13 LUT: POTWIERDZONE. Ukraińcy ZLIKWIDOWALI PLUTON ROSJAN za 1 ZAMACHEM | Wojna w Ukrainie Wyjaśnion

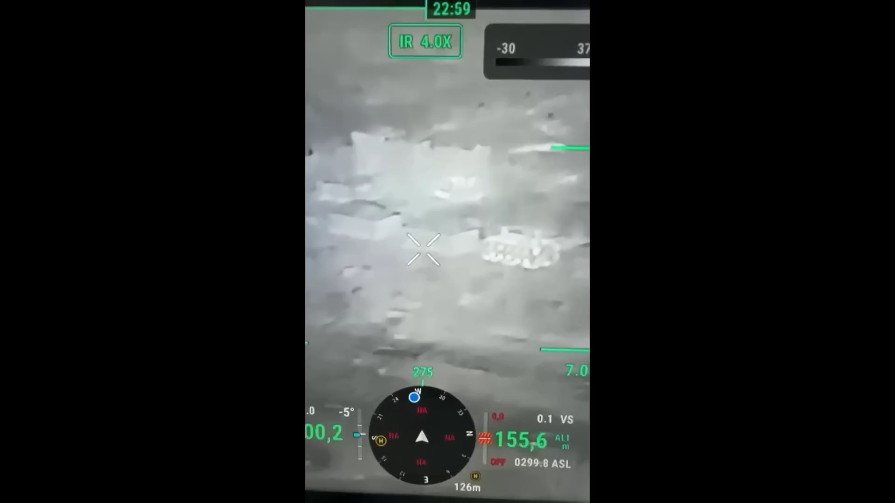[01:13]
Jeden z żołnierzy podzielił się materiałem filmowym, w którym pokazał jak śledzili rosyjskie plutony za pomocą kamery termowizyjnej,
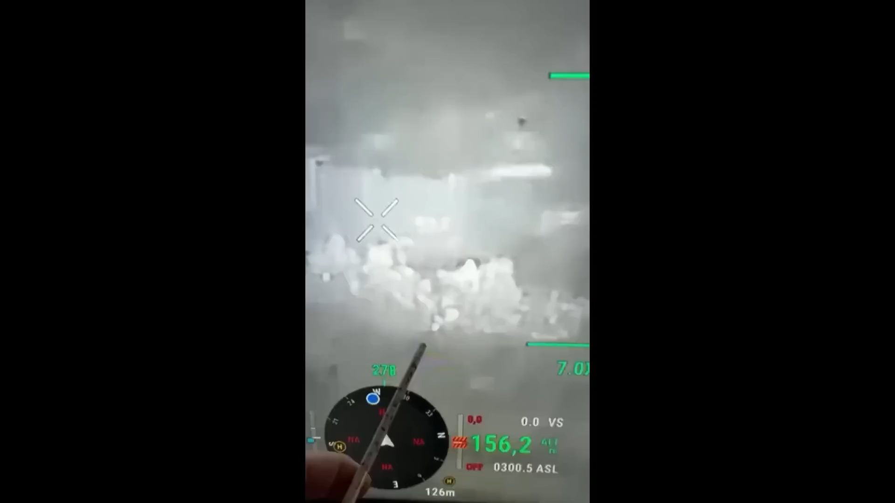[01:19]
a następnie jak ukraińska artyleria ostrzeliwała zgodnie ze współrzędnymi. Jeśli chodzi o sam Bachmut, linia frontu przesuwa się coraz bliżej rzeki, która przechodzi przez samo centrum Bachmutu.